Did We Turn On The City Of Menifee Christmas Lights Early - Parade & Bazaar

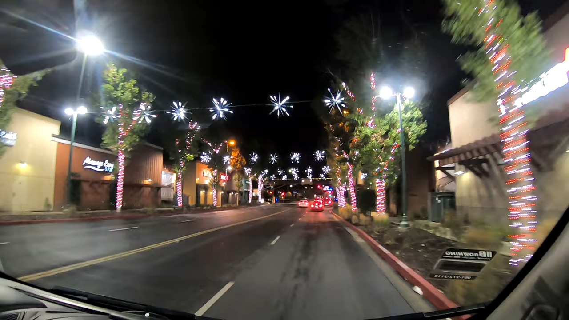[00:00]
pretty cool. It really is. That is lovely. And a big old M for Manold. Yep.